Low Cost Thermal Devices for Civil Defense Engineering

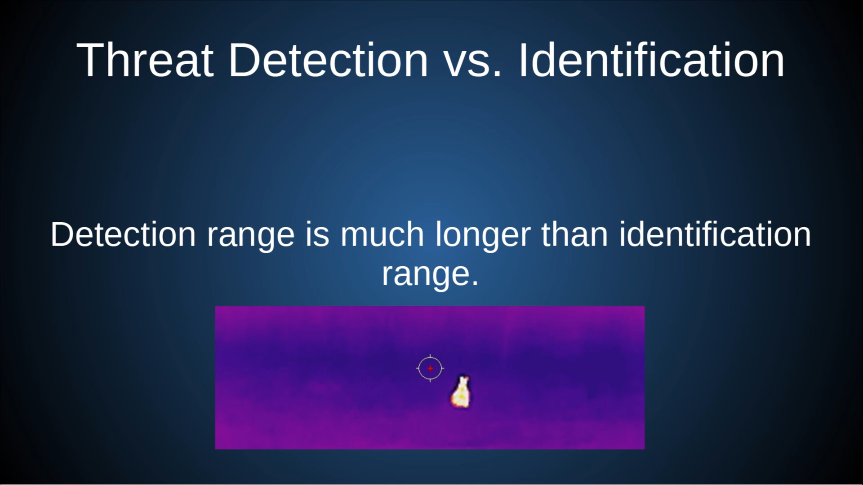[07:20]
one key distinction about detection range versus identification range even with this 256 resolution optic i can detect objects with a heat signature very far
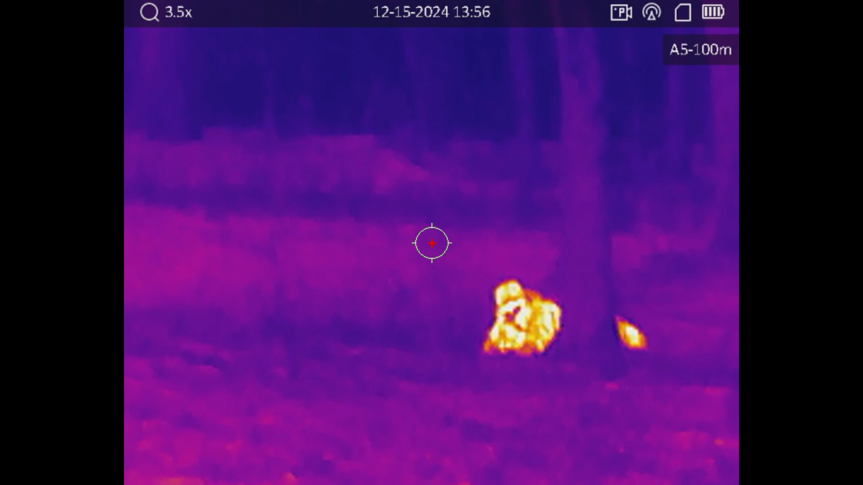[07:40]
away miles away but it might just be a few glowing pixels on the screen i'm not going to know what it is so the identification range is much closer
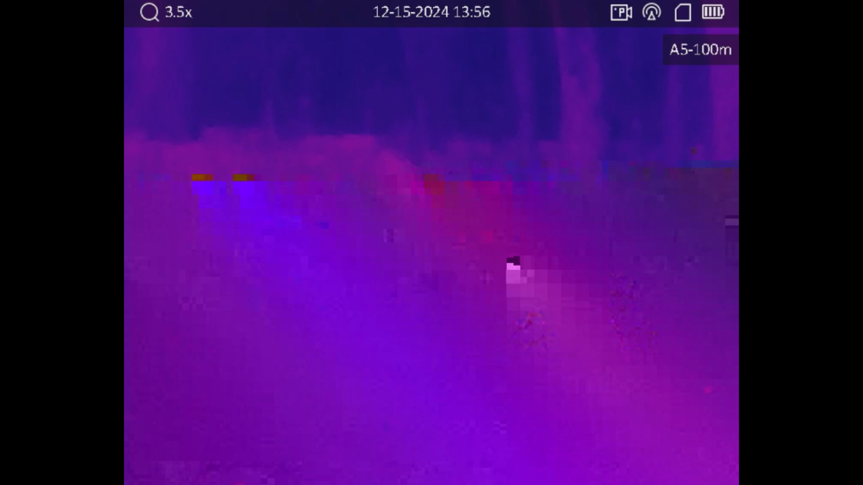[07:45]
it's when you can recognize what that something is i mean for
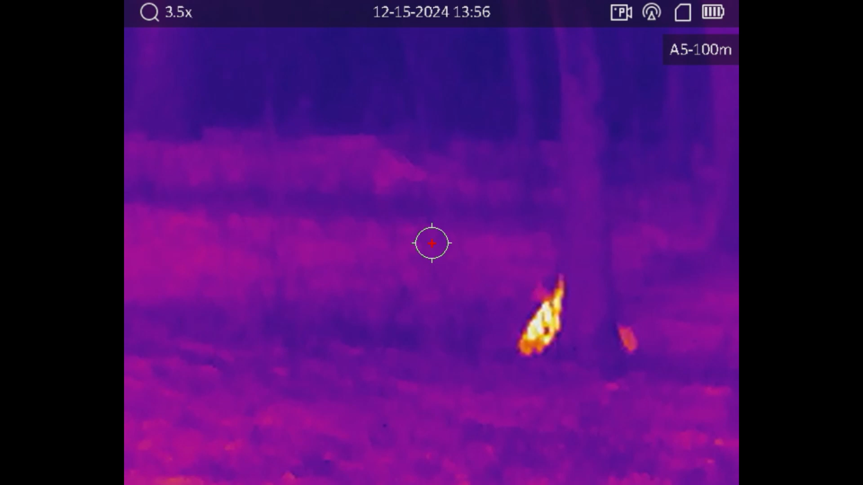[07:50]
instance i can detect and identify the heat signature of the moon from here
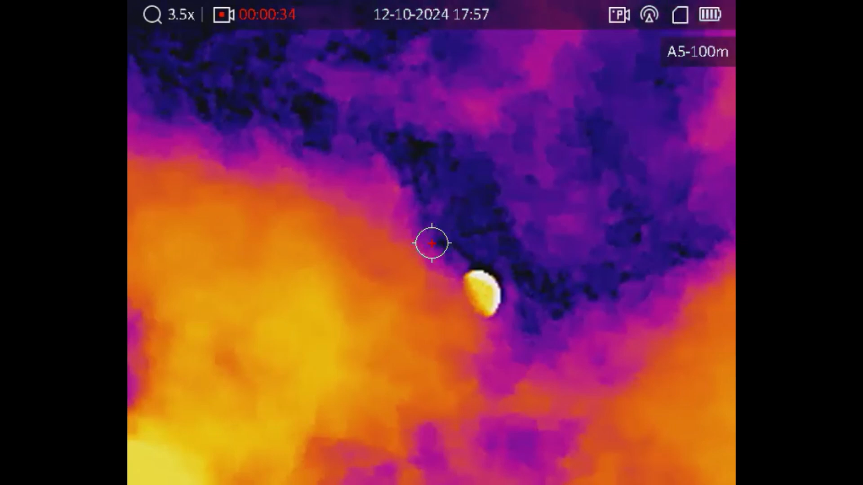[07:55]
on earth that's hundreds of thousands of kilometers away but a little
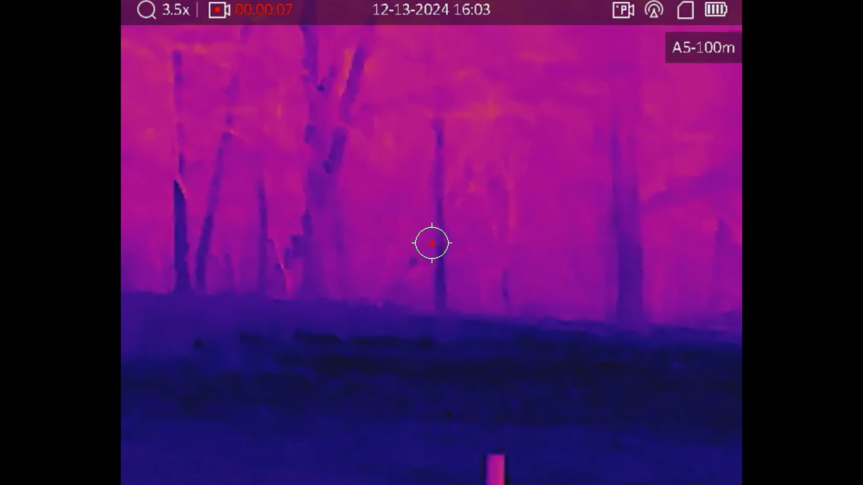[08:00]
squirrel in the tree i can only detect the signature of i can't necessarily
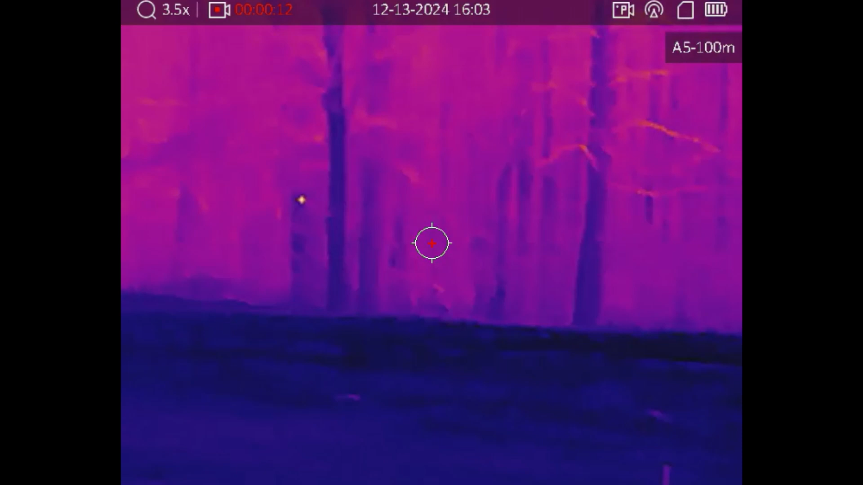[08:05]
tell what it is other than just the knowledge of yeah it's obviously a squirrel but even heat seeking missiles when when there's nothing but sky to look
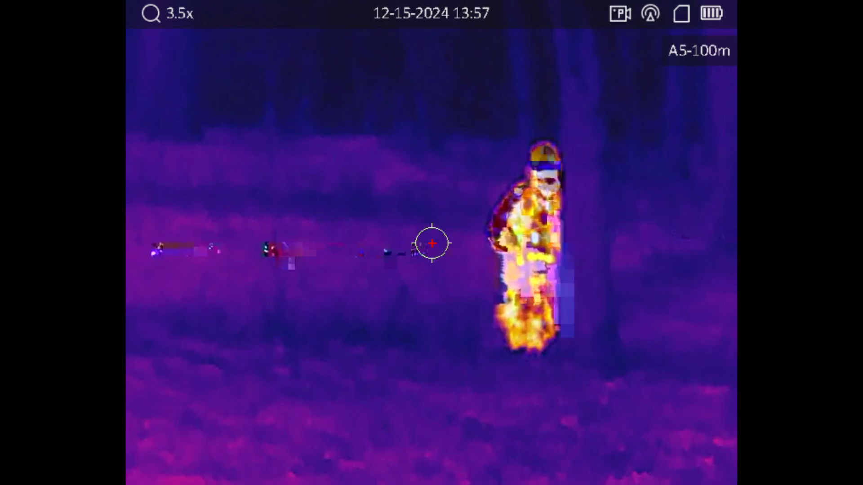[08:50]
from thermals is very difficult because we are not cold-blooded reptiles most of us anyway
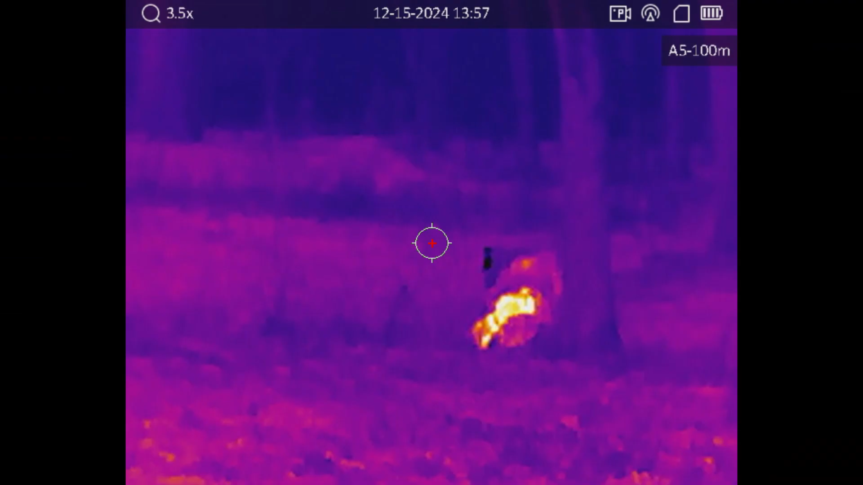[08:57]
and that will always be giving
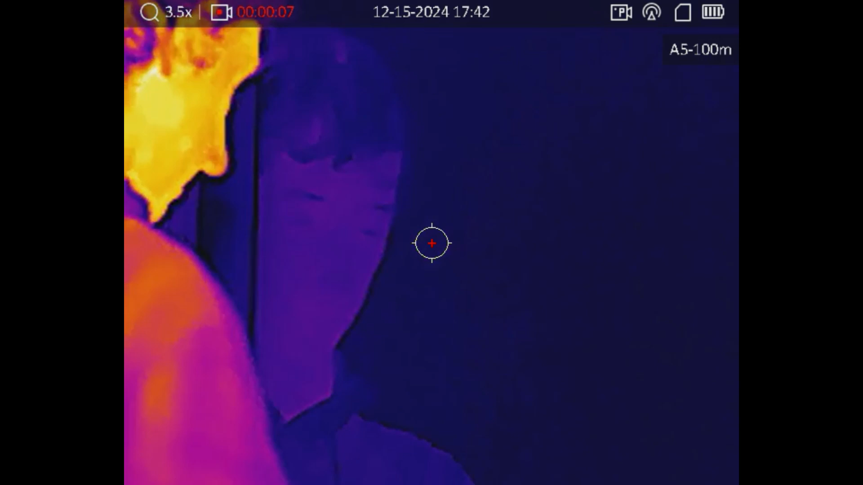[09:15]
bought the optic i was excited to try it out even sitting there in my car and i was
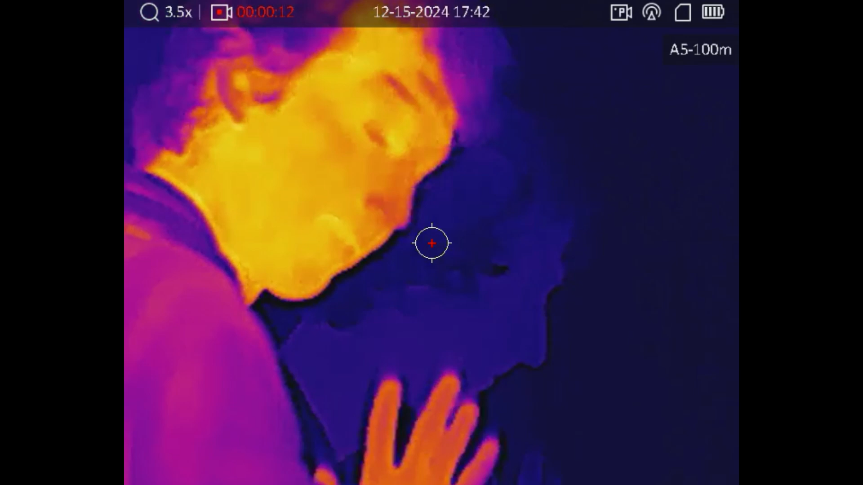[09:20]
like what i can't see anything oh duh i have to roll the windows down
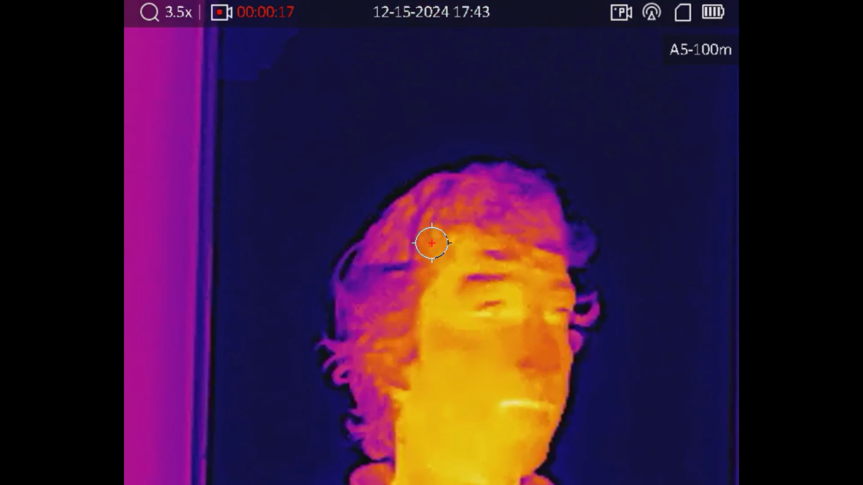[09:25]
so i can't see through windows so that's an interesting thing about the thermal and the lens itself is actually not glass of course because that's opaque to ir so it needs to be the this germanium lens which is really cool the
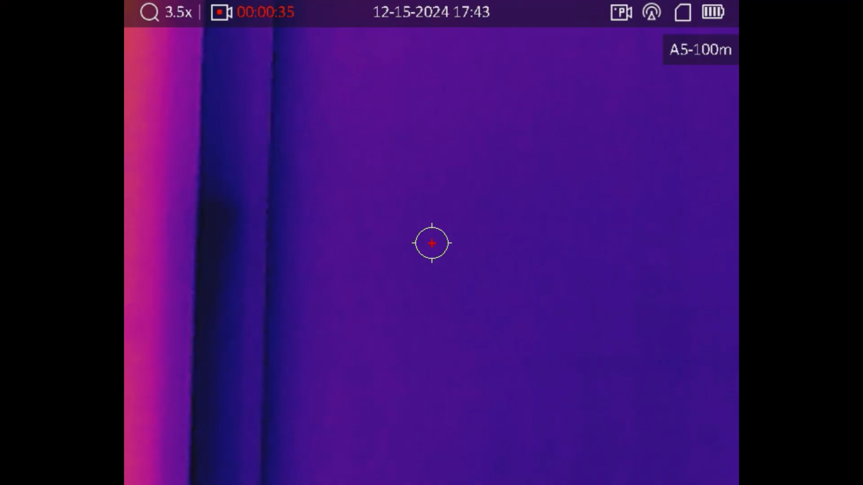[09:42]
problem is if that material that you're using to hide behind is also in contact with your body it
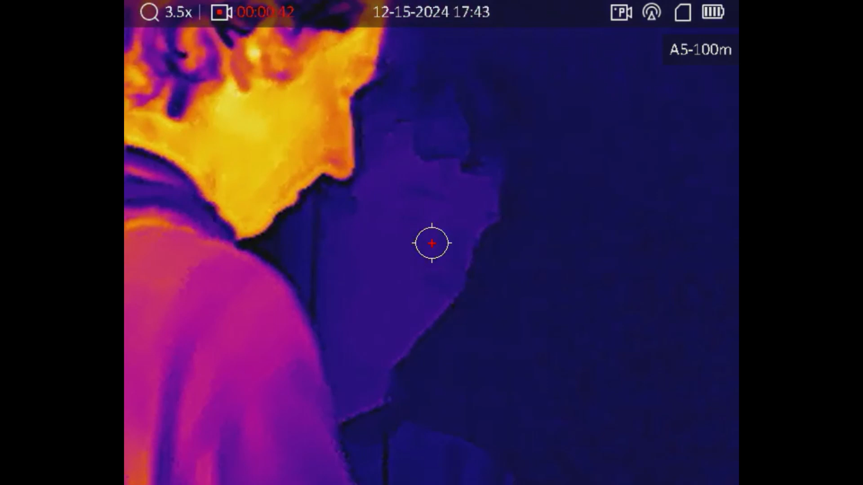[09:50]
will begin to emit a heat signature itself so for example
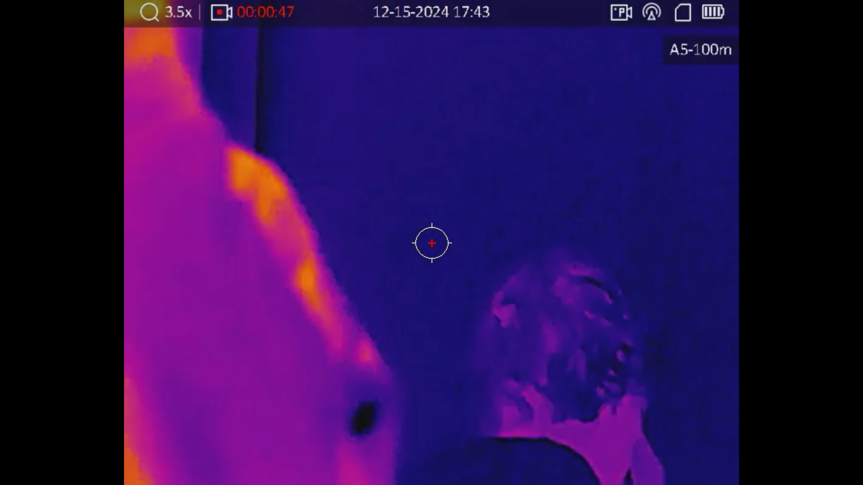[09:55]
if i put on a suit of armor that was made out of glass or something that was thermally
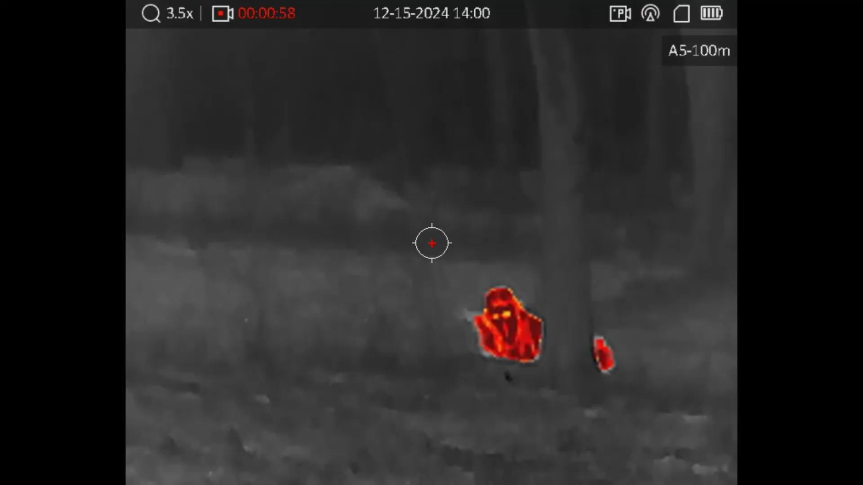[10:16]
nothing i'd say but it does have several problems it is thermally reflective so sometimes you'll stand
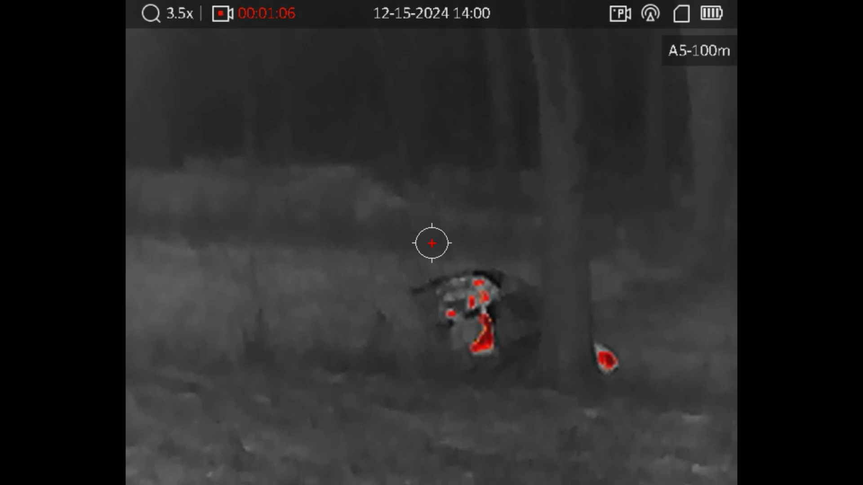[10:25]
out by reflecting the temperature of the sky or something that doesn't
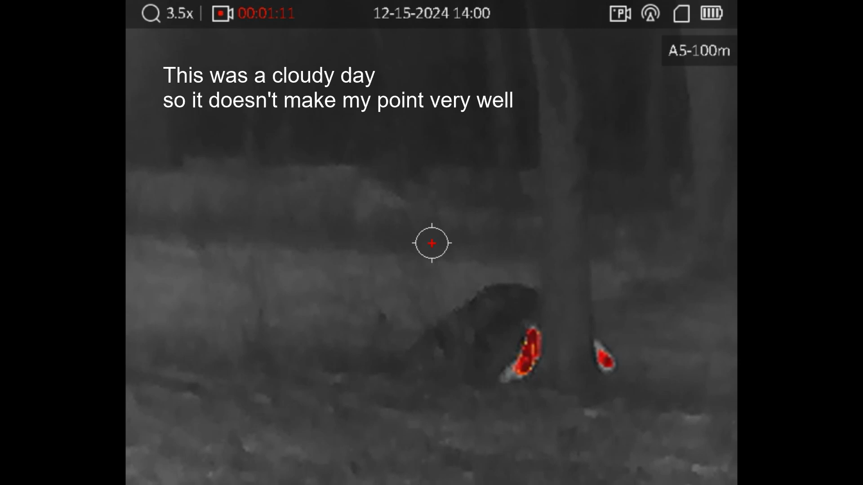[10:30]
really fit with the surroundings it also will get warm